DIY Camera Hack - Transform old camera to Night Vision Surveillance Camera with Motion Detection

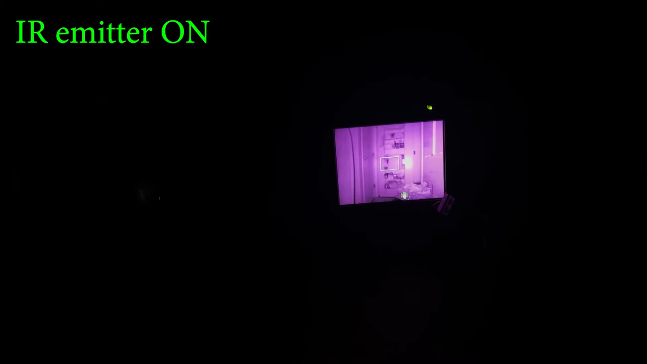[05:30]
But as soon as I turn on the IR emitter, the camera can see the environment very well, even though I could not see anything at all with my eyes.